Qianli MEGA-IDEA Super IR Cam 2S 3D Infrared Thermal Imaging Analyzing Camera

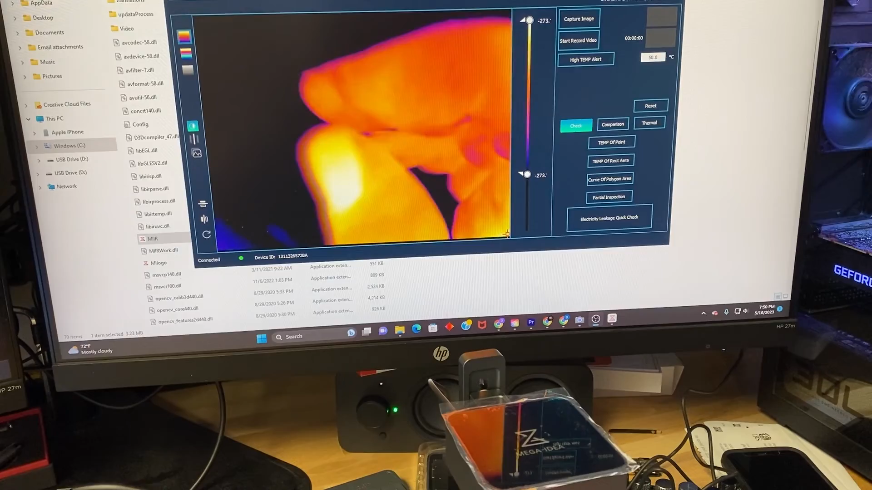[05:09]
If the logic board's smaller you can just lower the
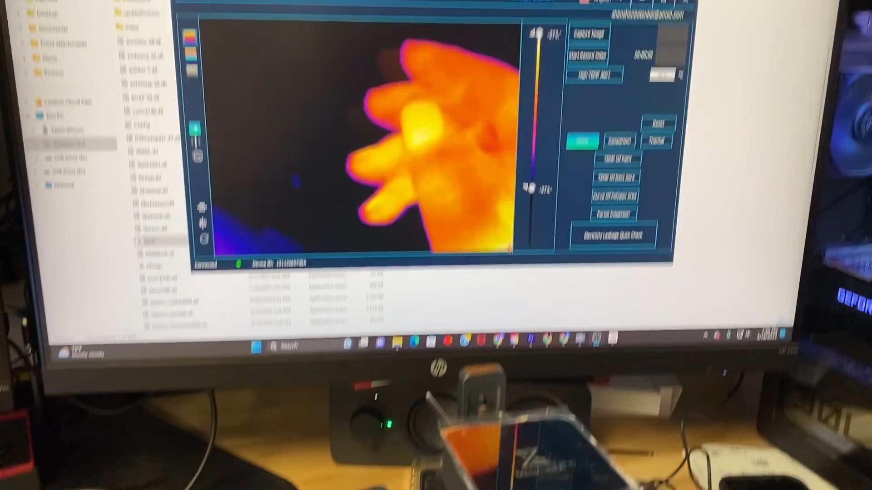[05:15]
the camera head and it'll still have a good quality image.
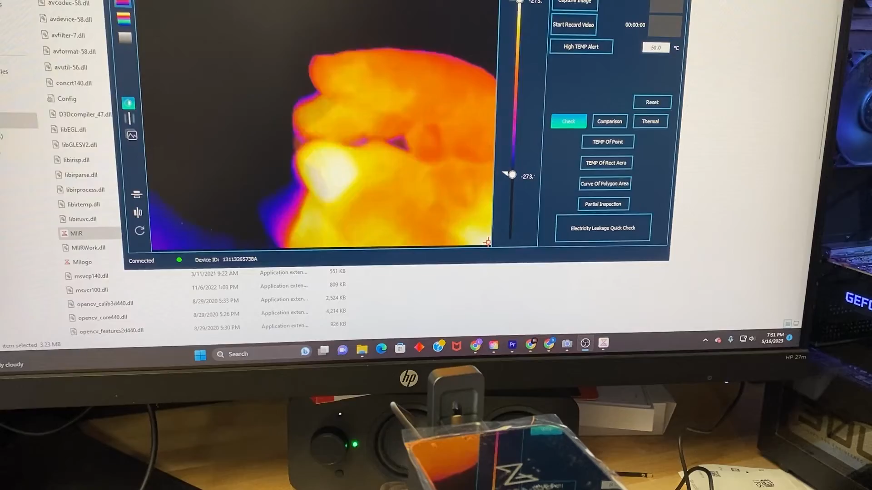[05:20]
It's really going to allow you to pick up on what's the individual components that are shorted out.
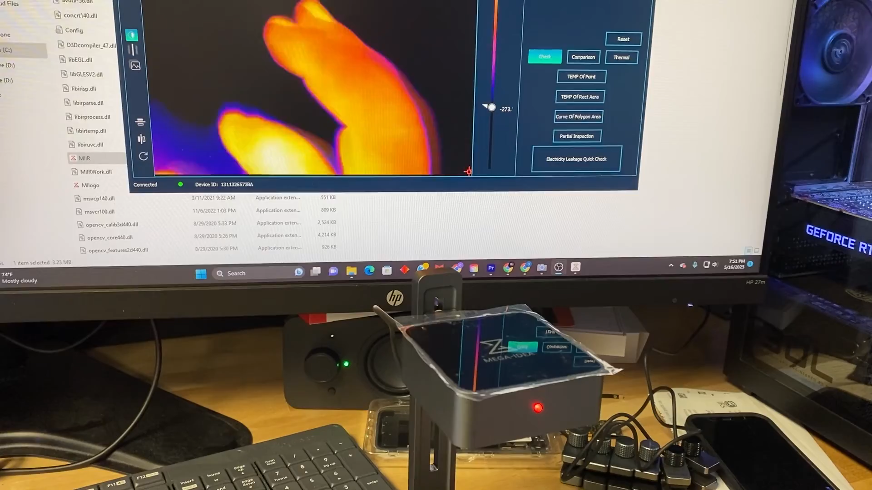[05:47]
So you're definitely going to be able to narrow down the individual components when they heat up on this.
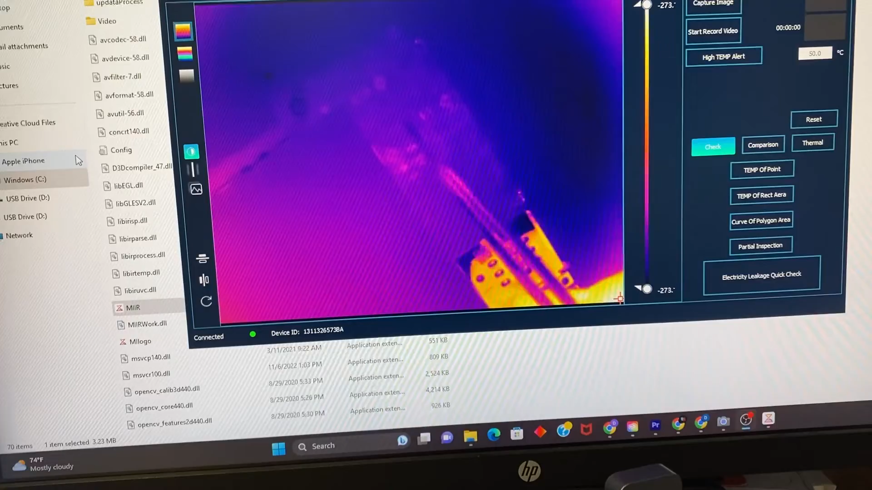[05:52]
That's a really good image especially if we make it even larger.
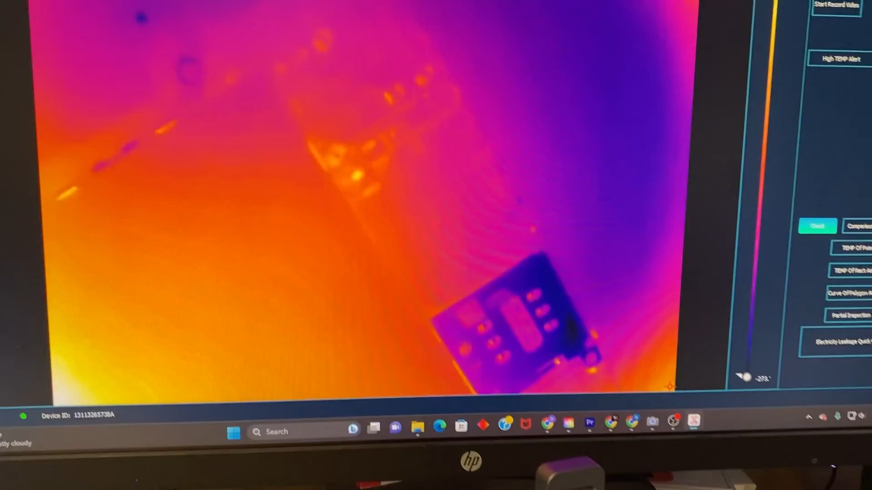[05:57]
I mean look at the look at the image on that sim card tree.
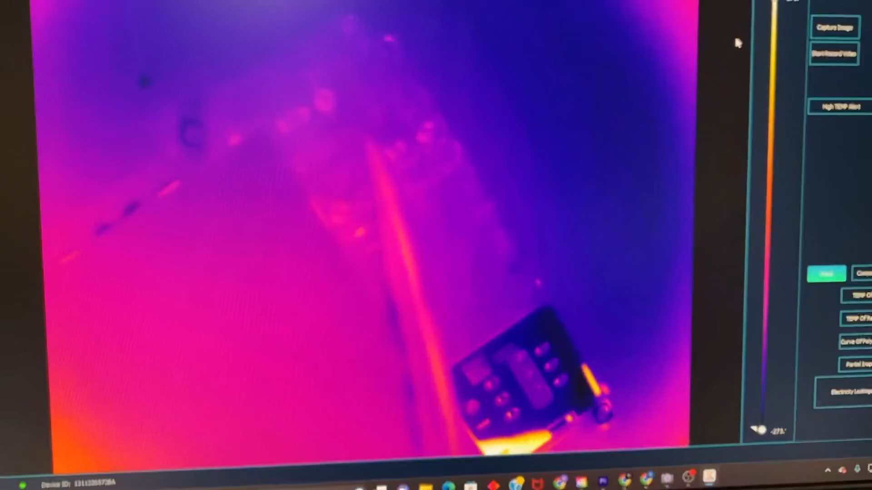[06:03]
I know that I don't have any heat in this board right now but that being said you can still make out the connectors. This is a really good camera.